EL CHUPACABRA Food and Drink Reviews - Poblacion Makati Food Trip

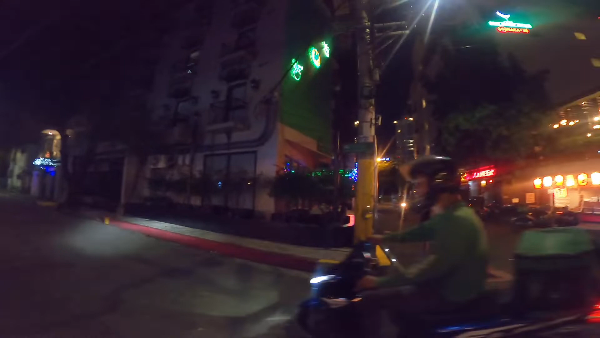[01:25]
Diretso. Ayan yung Eviten, okay din dyan.
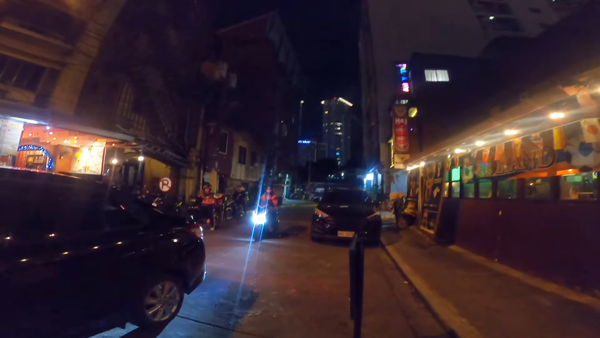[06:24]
Okay, so nandito na tayo sa ating location, ang L. Chupacabra.